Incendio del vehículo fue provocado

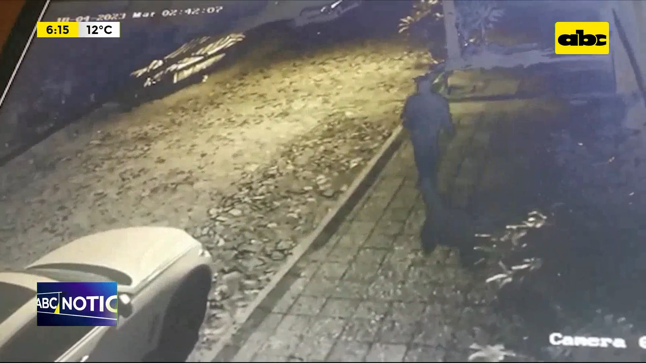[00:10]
de una camioneta BMW X6, ¿se acuerdan? Detrás del seminario metropolitano. Que era llamativa la manera que se había quemado. Y el incendio es provocado, allí están las imágenes. Una persona está derramando combustible, después le prende fuego, ¿verdad?